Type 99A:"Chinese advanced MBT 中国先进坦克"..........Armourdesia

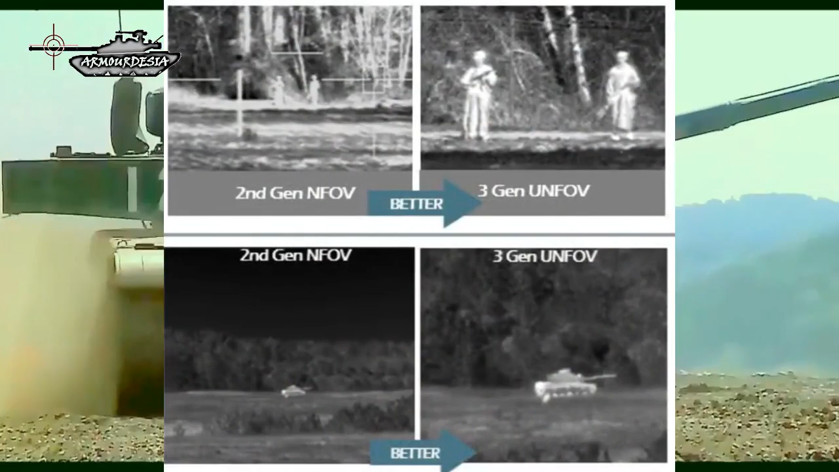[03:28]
It is capable of firing on the move with a stabilized gunner's thermal sight and laser rangefinder.